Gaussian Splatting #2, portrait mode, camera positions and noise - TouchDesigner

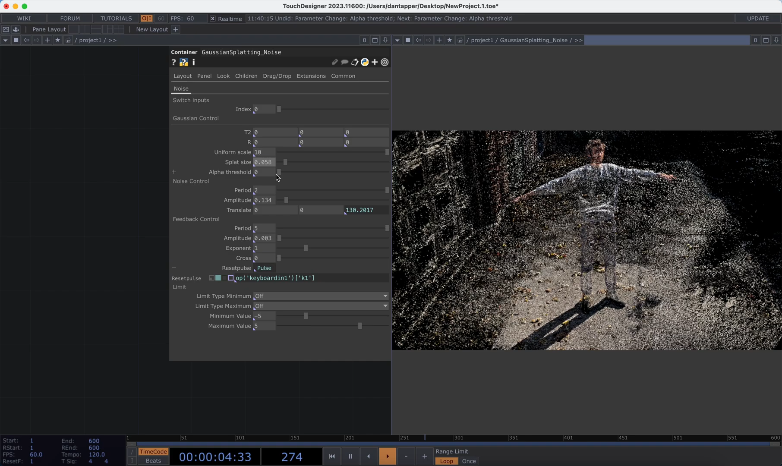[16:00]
with the alpha threshold 2 so now we have more like a point system this also means that if there's something that's going to be
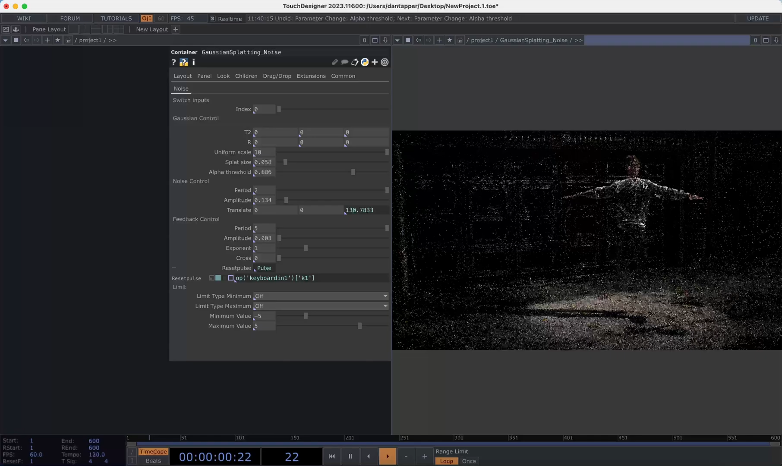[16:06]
very gpu or cpu intensive it's going to um not be quite as intensive just because it seems to be rendering less material and it just runs on my computer slightly better um anyway to implement this clamp I've
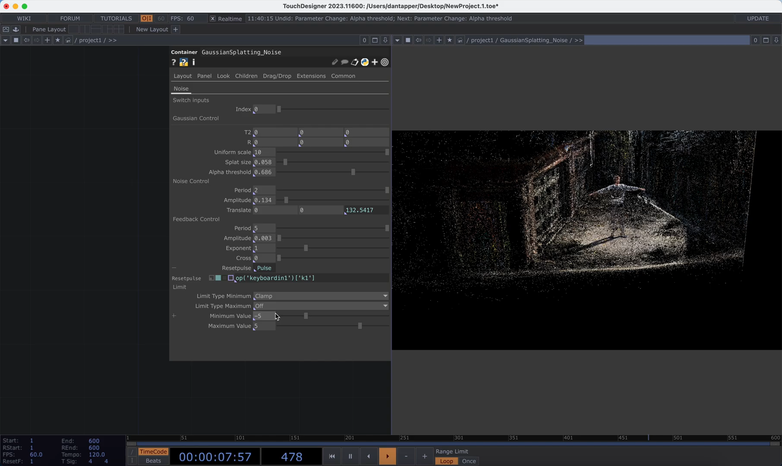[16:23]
as a default just set minus five and five I'm going to turn on clamp and clamp and so now we can see that this is essentially like what
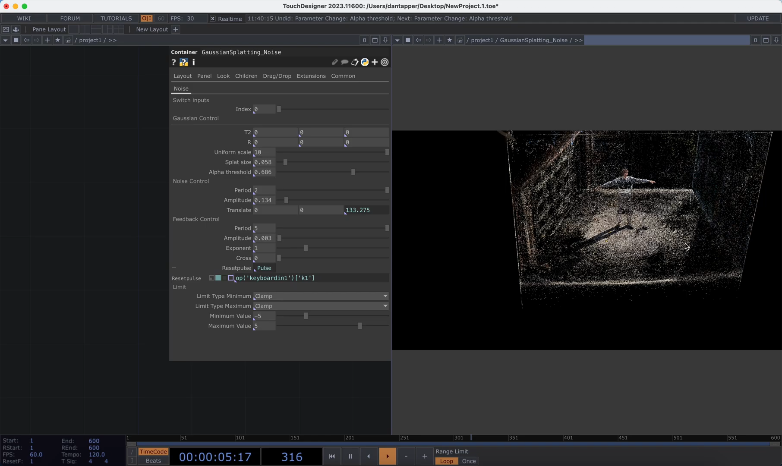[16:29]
we have if we're working with a traditional point cloud we can sort of move around we can
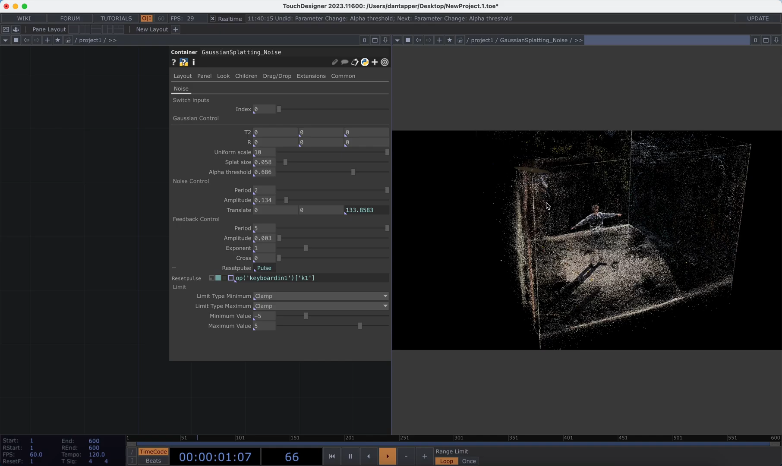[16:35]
see that I'm kind of spotlighted in the center and obviously then we can turn on our different types of effects let's press one to reset that the um the problem with this is obviously um as I bring this up I haven't found a way to sort of remove these edge particles
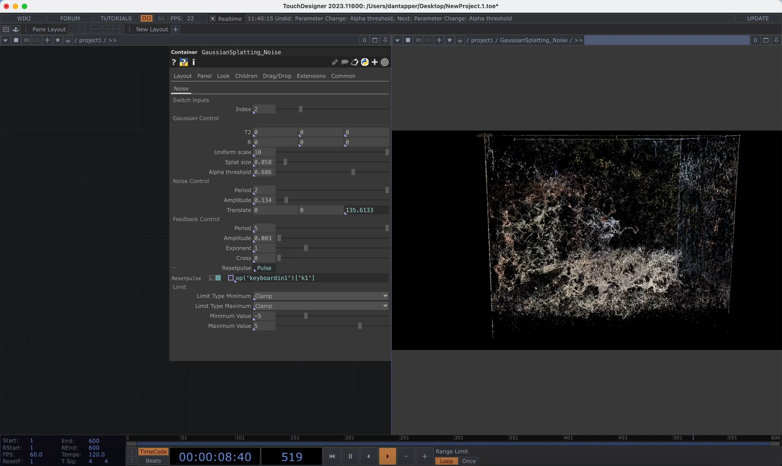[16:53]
so if someone wants to um manipulate and edit this to add these additional elements that would be super cool because basically what happens as I start bringing up my splat size is we start losing the central definition
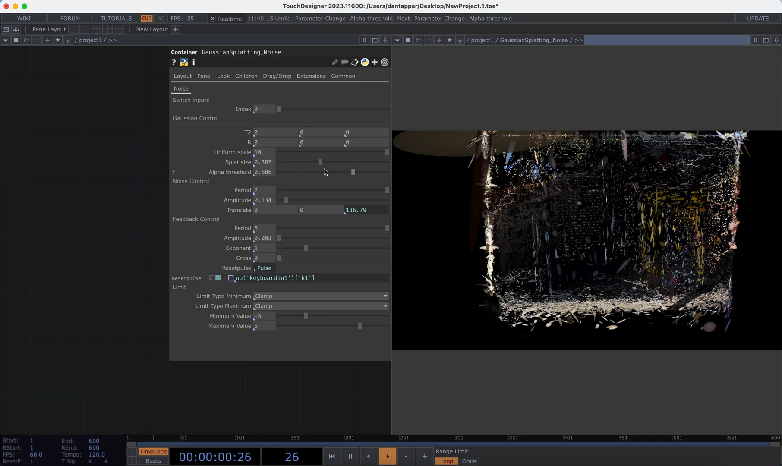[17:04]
so we can see that we get more definition on what the
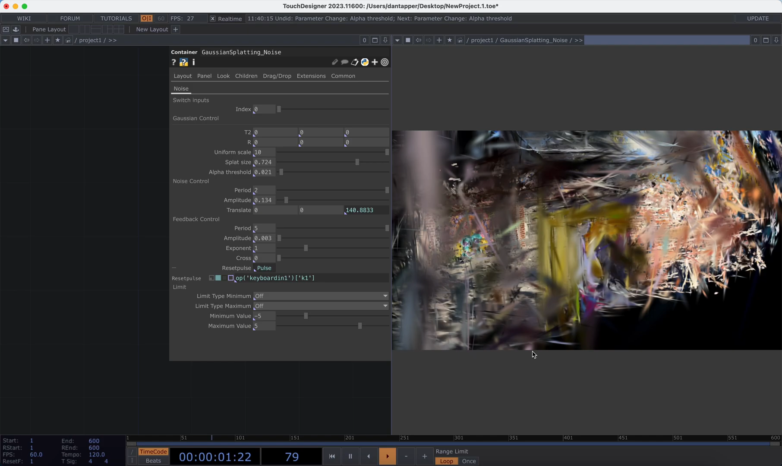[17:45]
or we're seeing some of those edge splats which just tend to be um slightly bigger so this is something that like I'd love to spend a bit more time on to